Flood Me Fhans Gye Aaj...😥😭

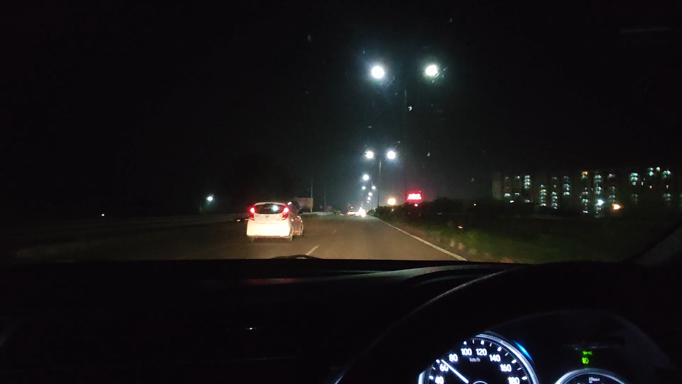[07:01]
तो गाइस अभी हम पहुंचे हैं जलंधर, पहुंचने वाले हैं। बहुत लंबा हमारा सफर हो गया आज। एक्चुअली हमको चंडीगढ़ से घूमते हुए आना पड़ा, पहले पंचकुला फिर चंडीगढ़ फिर रूपनगर फिर नवांशहर उसके जाके फिर जलंधर फगवाड़ा फिर जलंधर।
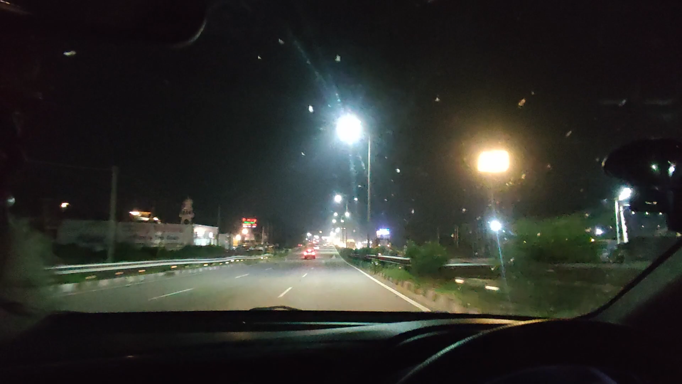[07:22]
तो लगभग 45 किलोमीटर का हमारा सफ़र जो है ना वो एक्स्ट्रा हो चुका है और लगभग पिछले 10 घंटे से हम ड्राइव कर रहे हैं गाड़ी। और शीशे में आप देख सकते हो ये सारे जो धब्बे हैं ये हैं कीड़ों के खून, ये जो कीड़े मर रहे हैं हवा में
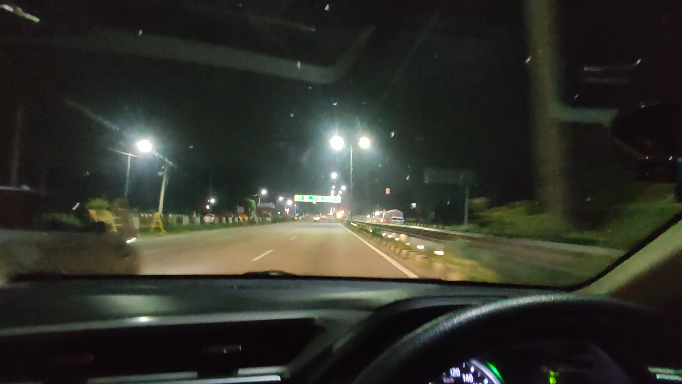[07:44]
ये सब टकरा रहे हैं विंडशील्ड पे और खून बिखर जा रहे हैं इनके, अब इसकी सफाई करनी पड़ेगी।
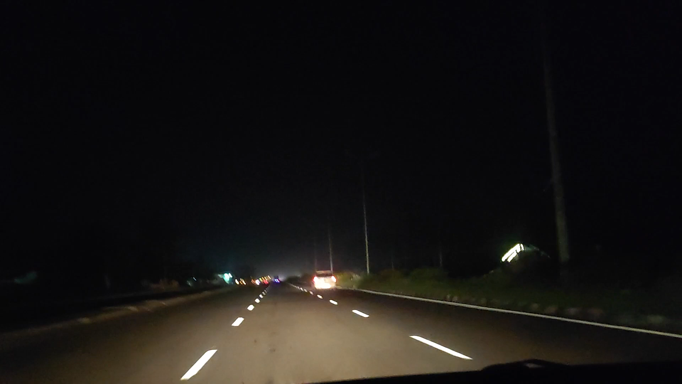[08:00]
तो गाइस बच गए हैं 10 रात के और हम जलंधर से आगे निकल चुके हैं, अमृतसर है यहाँ से 70 किलोमीटर। जर्नी है कि खत्म होने का नाम ही नहीं ले रही है, अब आएगा तब आएगा, आने को दे ही नहीं रहा भाई अमृतसर है।